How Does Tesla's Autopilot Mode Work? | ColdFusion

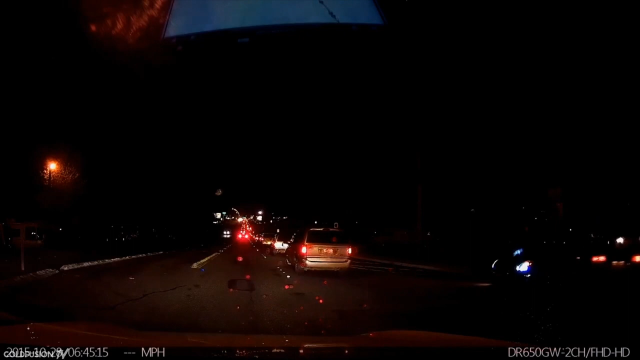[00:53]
Would you have reacted in time? Let's just take another look at that. At those speeds, if the driver had at all been distracted, the result could have been very different.